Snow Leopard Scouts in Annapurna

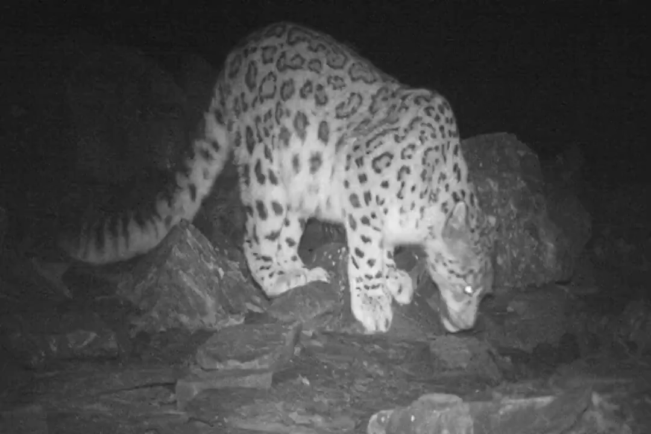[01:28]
From the camera trap images, individual snow leopards can be identified.